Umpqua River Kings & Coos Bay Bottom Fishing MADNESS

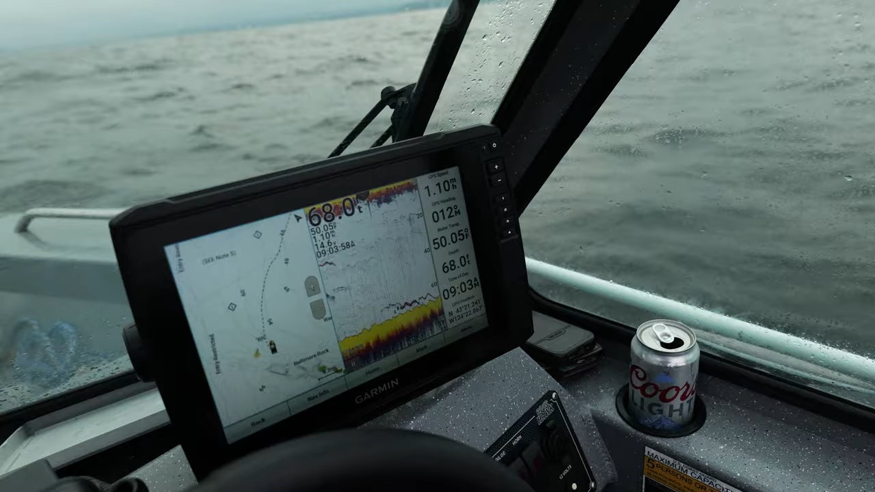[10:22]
Well, the graph kind of just went away, but we were just marking a bunch right here. So let's drop down and get some rockfish. Hey guys, so I lost my first setup, but we're marking them thick.